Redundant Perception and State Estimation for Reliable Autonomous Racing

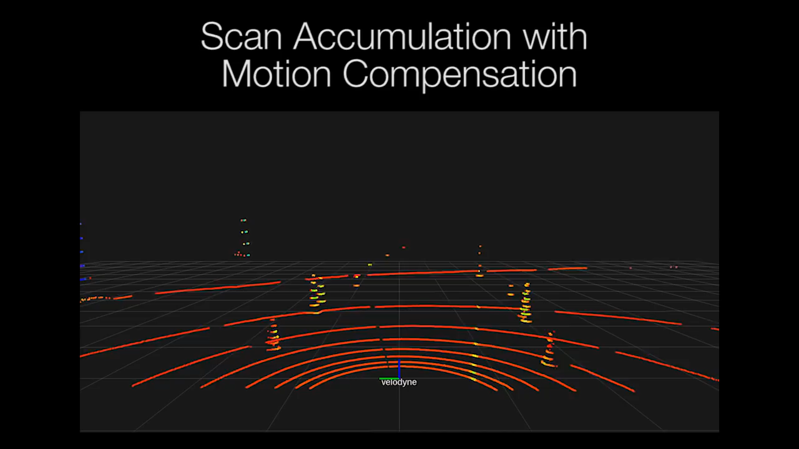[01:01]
The point cloud is segmented into bins and the ground is estimated and removed.